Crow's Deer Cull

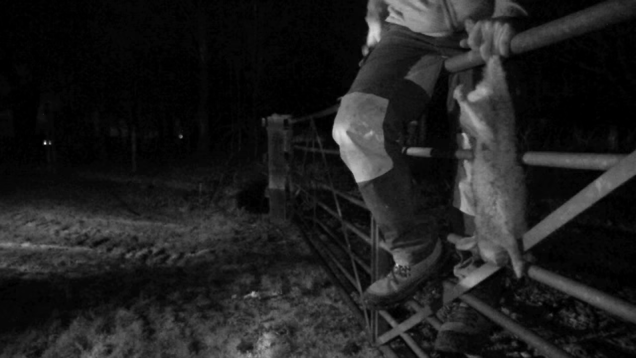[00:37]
Pests reduce revenue,
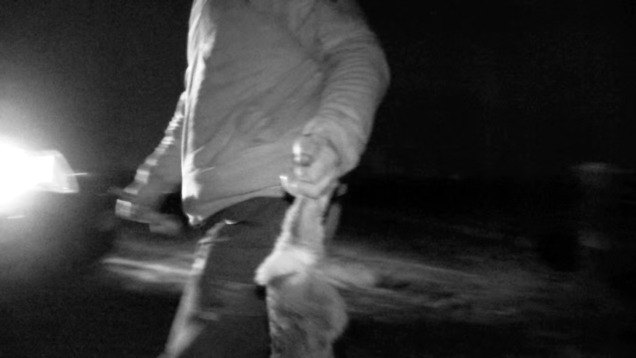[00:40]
but with considerate control they can be managed, which is what Andy is trying to do this evening.